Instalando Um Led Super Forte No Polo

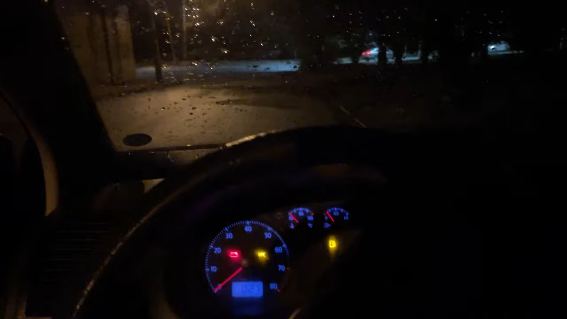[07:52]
Olha isso. Olha como que isso aqui é forte. Vamos mostrar pro lado de fora ali, rapaziada.
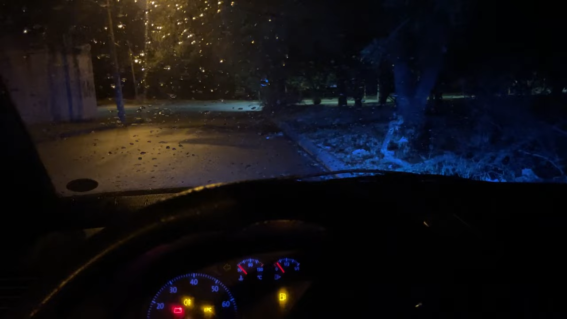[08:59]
Vamos apagar aqui pra vocês verem. E olha ele aceso. Clareia muito. Então, super recomendo, rapaziada. Tamo junto. É nóis. E fui. E aí E aí